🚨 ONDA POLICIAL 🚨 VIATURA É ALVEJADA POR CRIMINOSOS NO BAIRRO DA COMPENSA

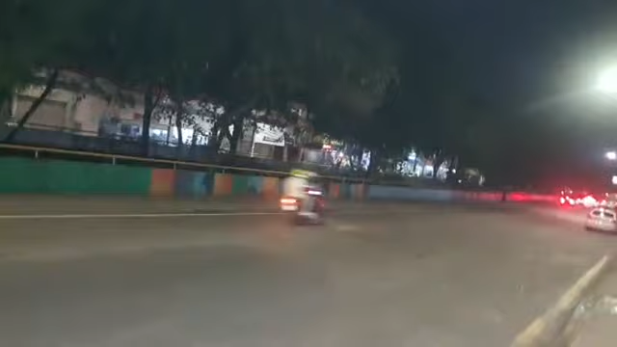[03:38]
a gente vai levando para você, observa aqui, ó, a parada de ônibus completamente destruída,